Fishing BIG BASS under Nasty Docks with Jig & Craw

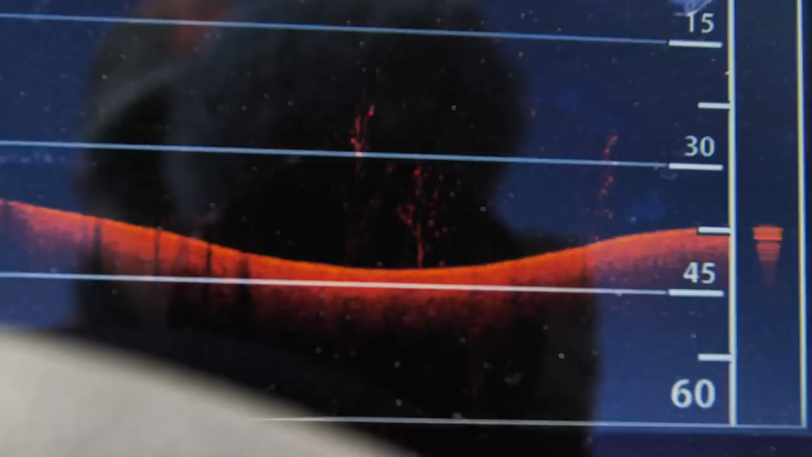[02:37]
Seeing a few trees out here in the middle
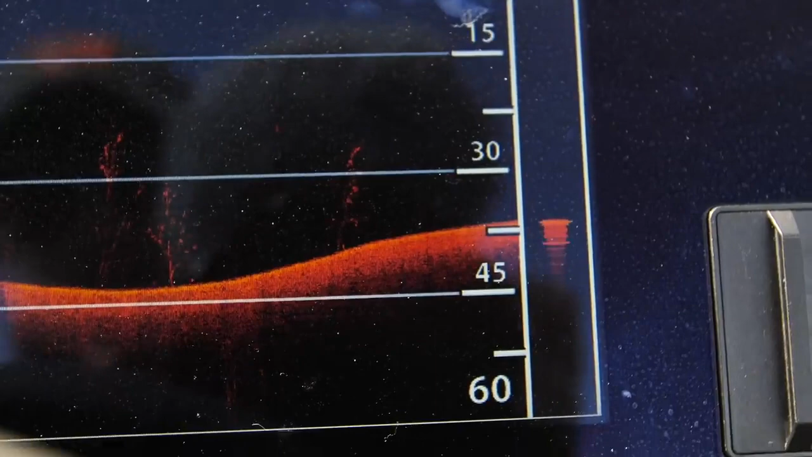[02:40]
I haven't even got up on pad yet kind of scanning scoping out
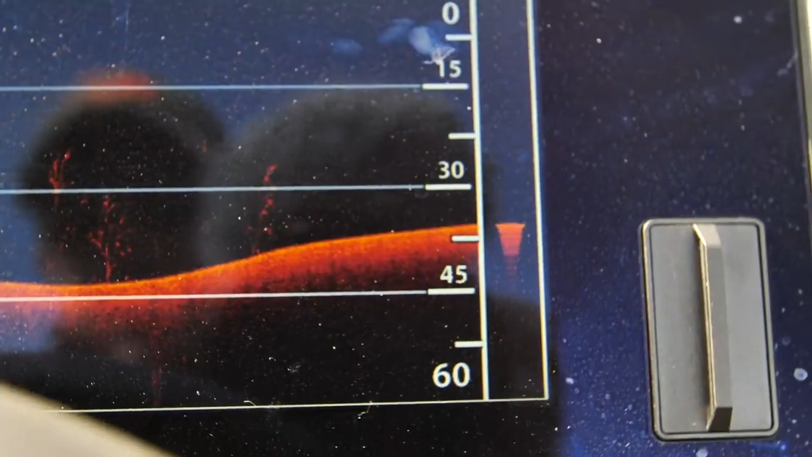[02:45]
There's definitely some deep water but It's setting up to be a shallow game today